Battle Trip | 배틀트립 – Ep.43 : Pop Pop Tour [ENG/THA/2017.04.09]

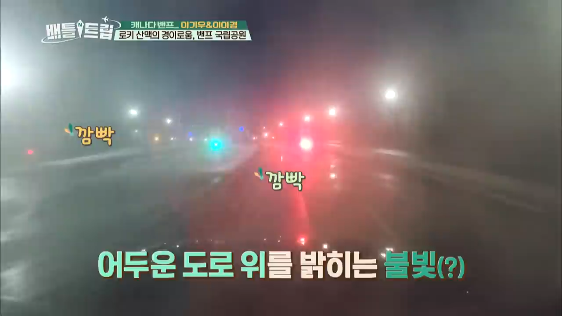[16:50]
뭐야? 톨게이트인가 보다. 이제 뱀프로 들어가는 톨게이트인데.
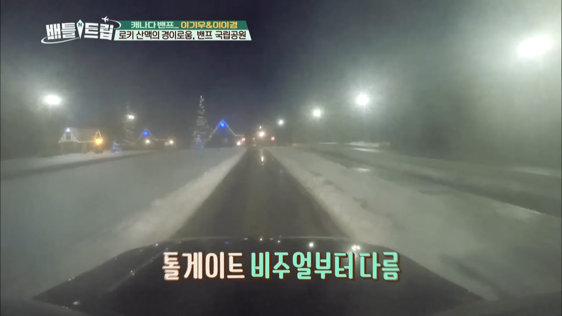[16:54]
네. 되게 이쁘다. 스키장 입구처럼 생겼다. 아.